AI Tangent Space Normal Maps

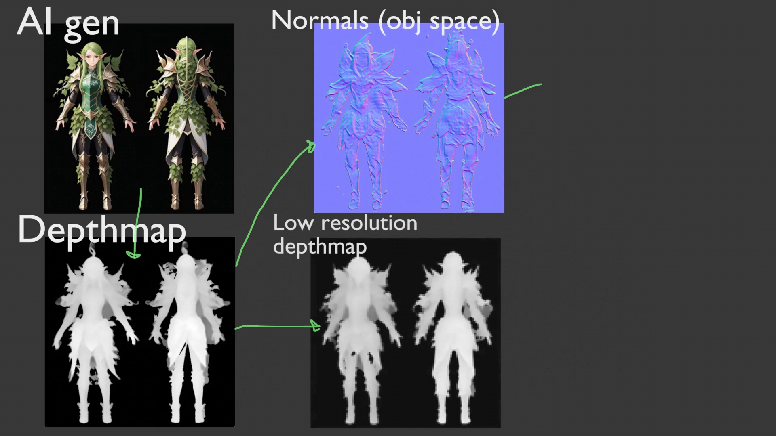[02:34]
you can get all the faces and you can get the tbn matrices for the reduced depth map and then you use those matrices to update all of the normal maps you have to do the